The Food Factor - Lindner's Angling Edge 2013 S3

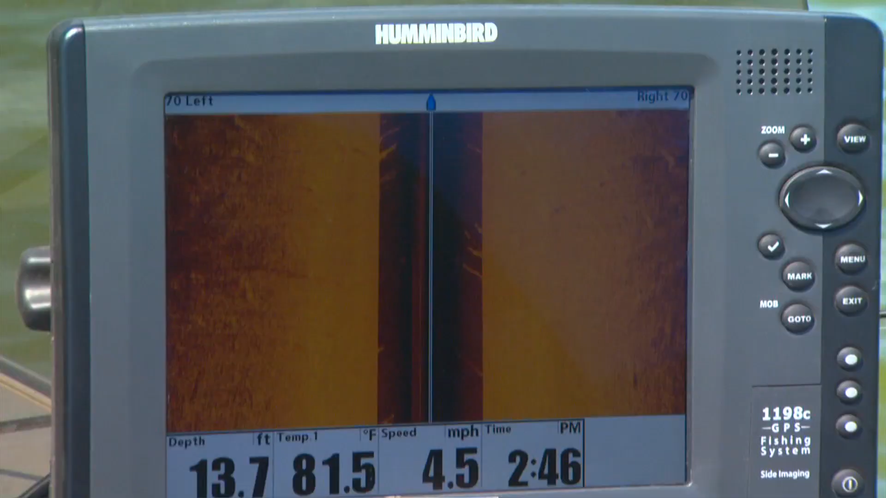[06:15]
On screen: depth 13.7 ft, water 81.5°F, speed 4.5 mph
Look at this habitat in here. This is phenomenal.
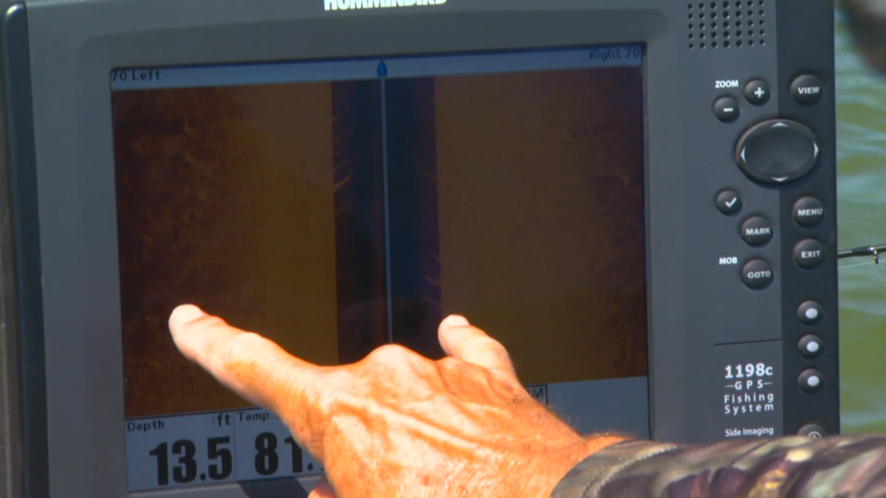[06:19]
On screen: depth 13.5 ft
A lot of the stuff that you're seeing here is wood.
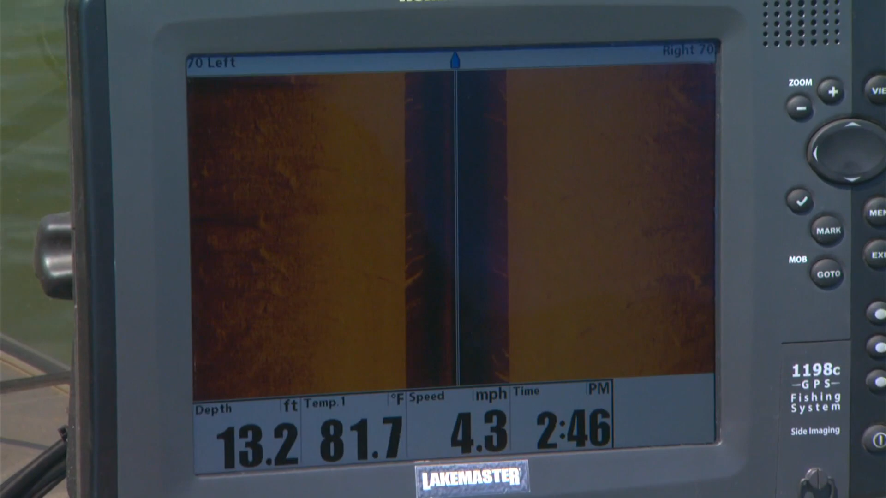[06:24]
On screen: depth 13.2 ft, water 81.7°F, speed 4.3 mph
There's deep wood spread across the bottom of this thing. And I'm gonna come, there's a saddle area.
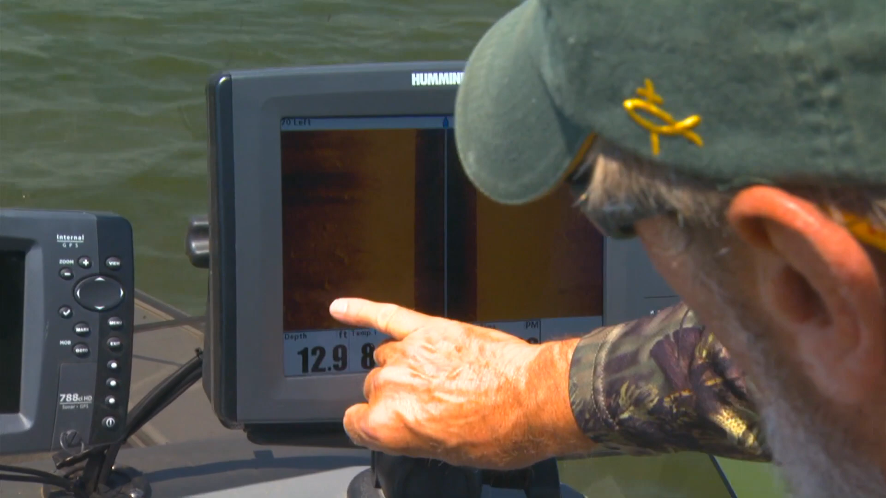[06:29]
You can actually see the shaded stuff behind here on this side. There's a high spot to my left.
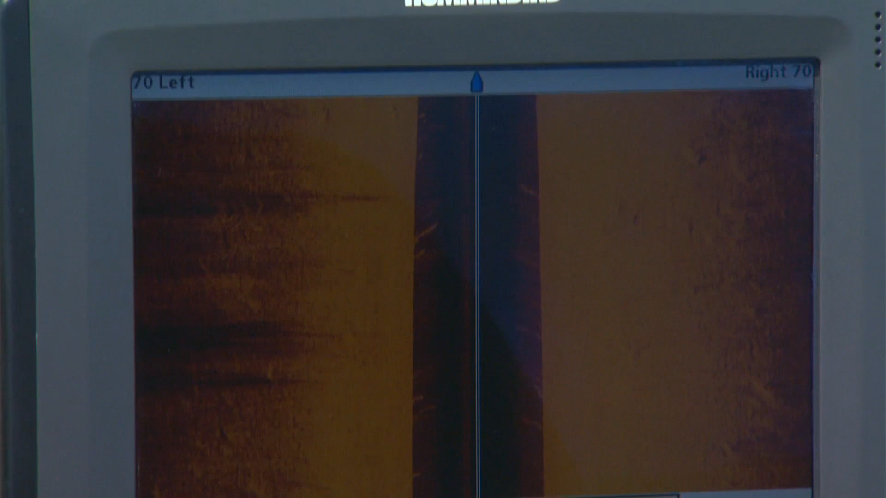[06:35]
There's a saddle that comes across to this bulrush point here. There's the rocks.
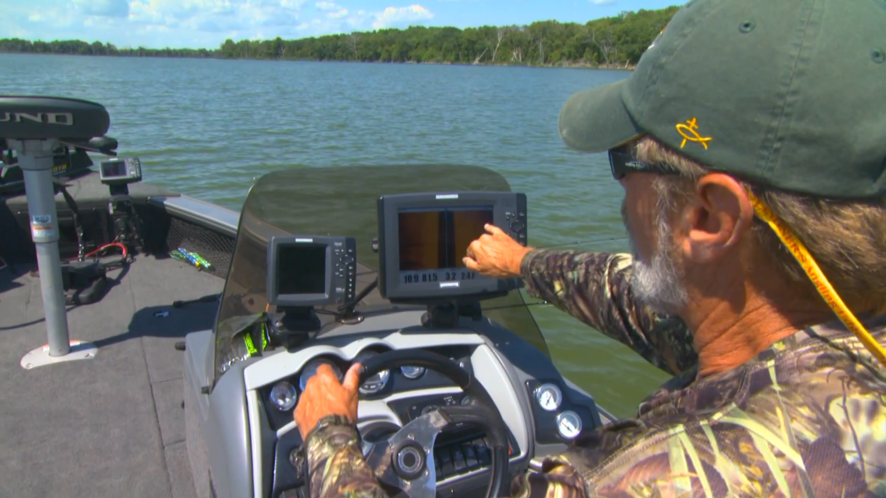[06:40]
This is what I'm looking for. Now I'm starting to see the rocks there. See the rock pile here?
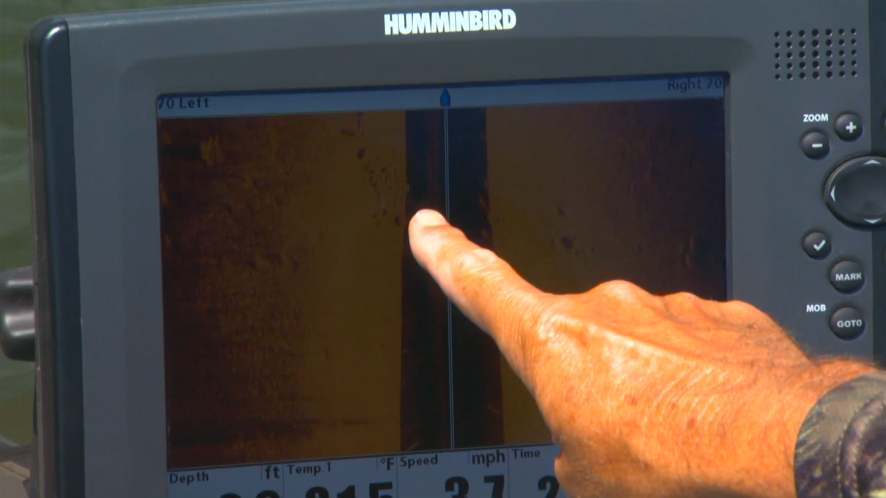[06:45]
Look at this. This is the stuff you're looking for off of the weeds. Look at this. This is perfect.
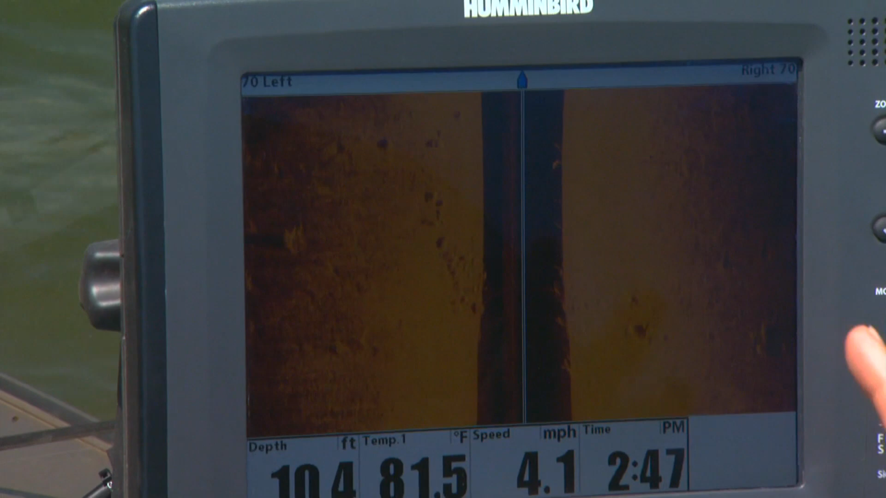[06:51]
On screen: water 81.5°F, speed 4.1 mph
Scattered rocks, they're big rocks. That was single, but there's more rocks off to my left here that leads high up into the weeds.
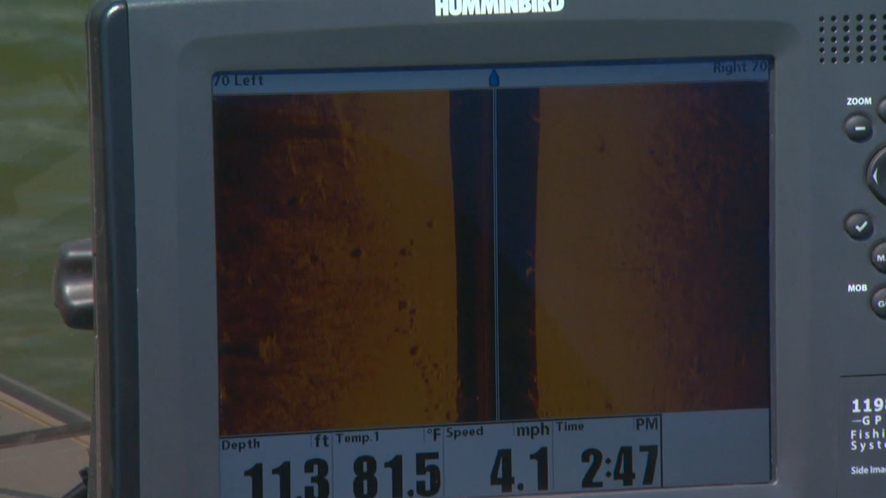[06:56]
On screen: water 81.5°F, speed 4.1 mph
These are the rocks along the weed line, scattered rocks along the weed.
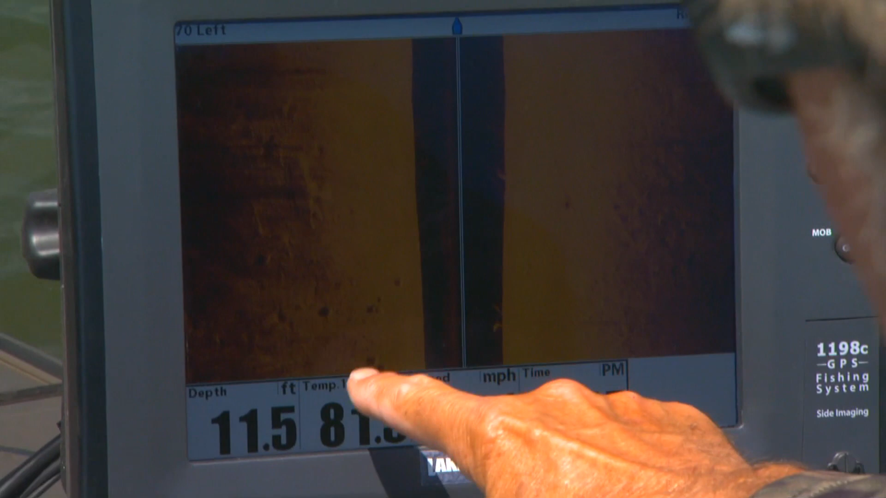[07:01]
On screen: depth 11.5 ft
Daddy, a band there. Now look, I'm coming out of it here.
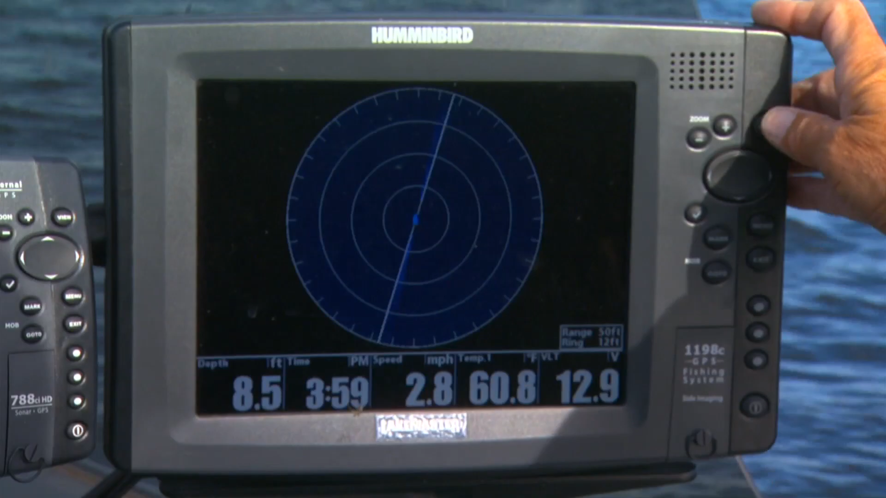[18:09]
On screen: depth 8.5 ft, speed 2.8 mph
which takes side imaging and runs it in a wide circle around you.
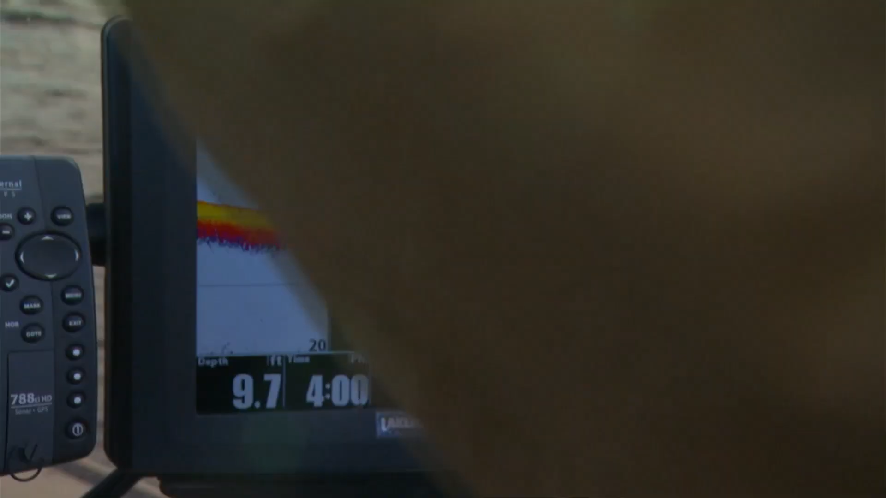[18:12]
On screen: depth 9.7 ft
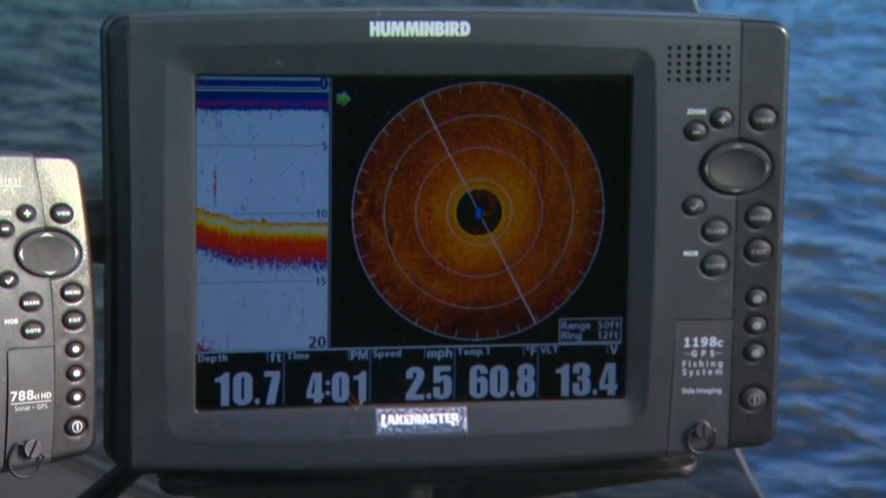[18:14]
On screen: depth 10.7 ft, water 60.8°F, speed 2.5 mph
Great for deep water fishing to see where you're going, what's happening, run through pods of bait for trolling big open expanses of water. It's really, really slick.